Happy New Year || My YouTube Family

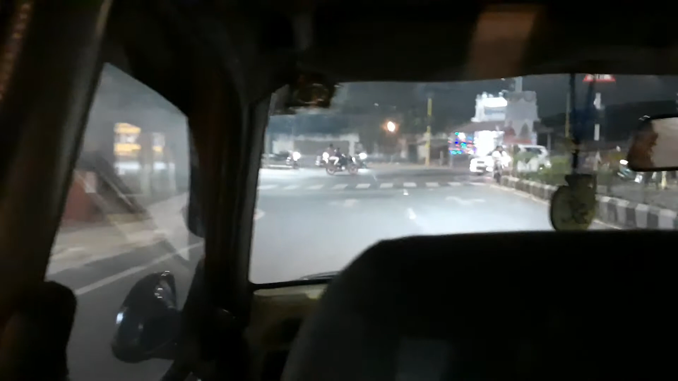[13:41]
तो फिर हम लोग ऐसे ही लॉन्ग ड्राइव पर निकल चुके हैं।